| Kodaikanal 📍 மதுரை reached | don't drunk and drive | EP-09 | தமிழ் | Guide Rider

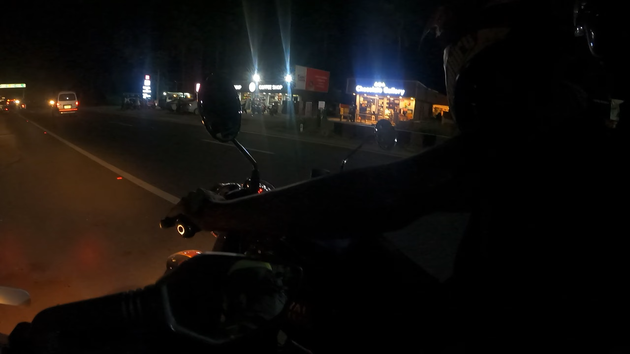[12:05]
ஃபஸ்ட் டைம் பார்த்தீங்க அப்படின்னா நைட் ட்ரிப் மாதிரி கொஞ்சம் ஸ்டார்ட் ஆகுது.
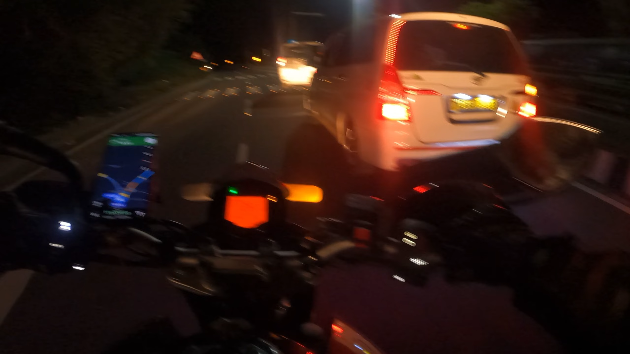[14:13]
ஓகேங்க, அப்படியே பார்த்தீங்கன்னா ரோடு கட்டிங் ஆகிடுச்சு.